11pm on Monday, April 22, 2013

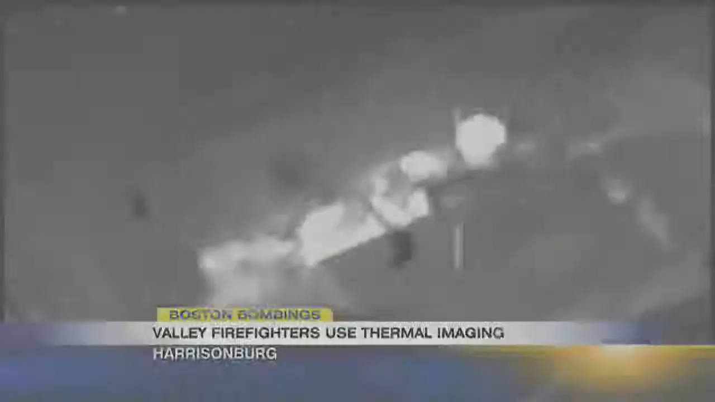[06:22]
The Harrisonburg Fire Department has similar technology that helped investigators find the Boston bombing suspects.
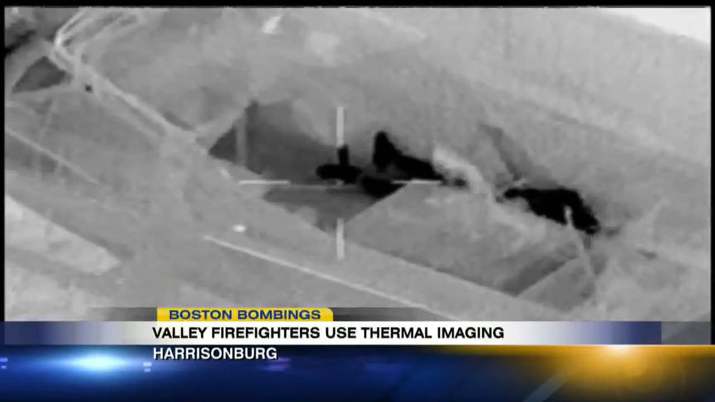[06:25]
You're looking at thermal imaging technology.
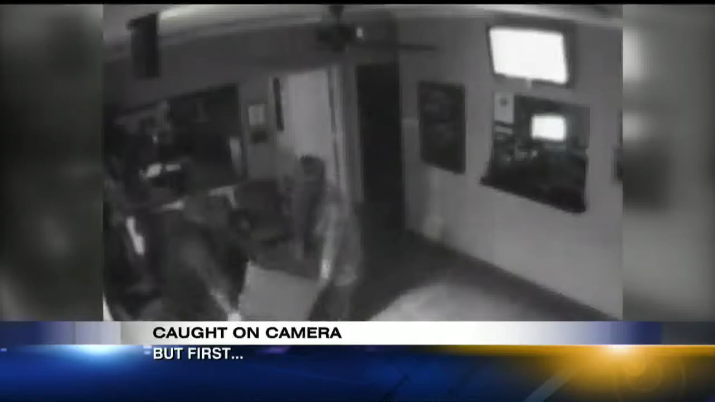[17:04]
You see them carrying something. We'll explain what they are hauling out.
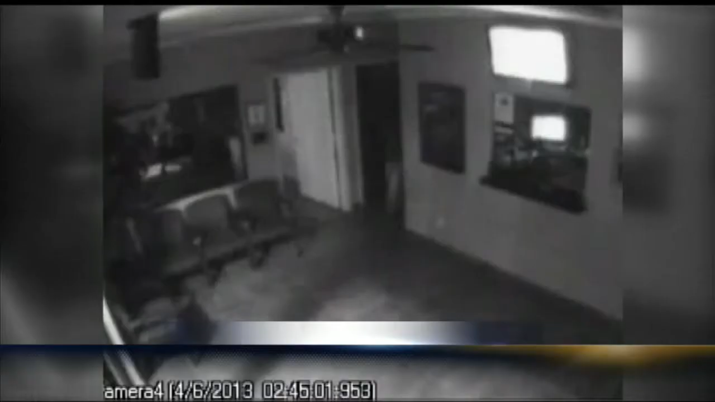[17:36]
Take a look at this video. Police say the men broke in around 2.30 in the morning,
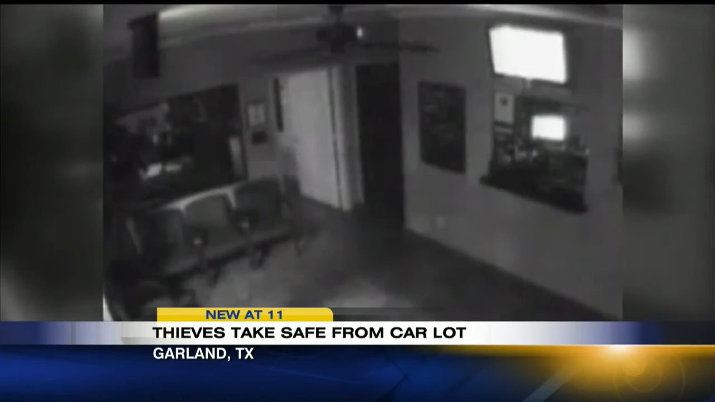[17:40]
and you can see one of the guys lead the way while the other two carry the safe out.